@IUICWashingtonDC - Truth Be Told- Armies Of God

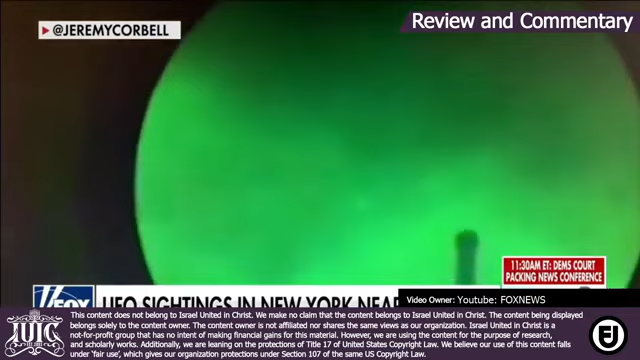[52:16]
flying over the USS Russell off the coast of California in July of 2019.
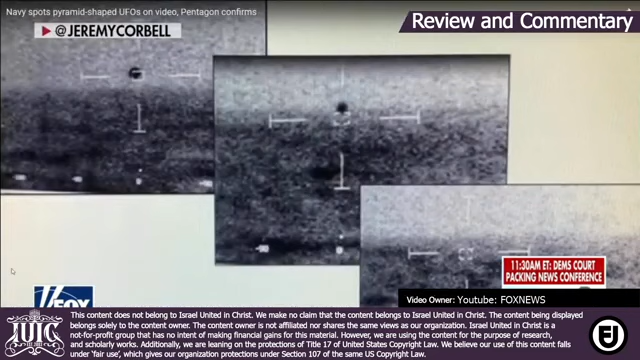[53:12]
However, the Pentagon was unwilling to confirm these three photos, which Corbell says came from the USS Omaha,
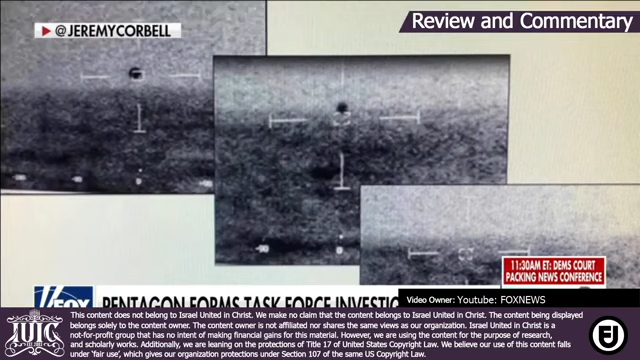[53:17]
showing a UFO diving into the ocean and disappearing.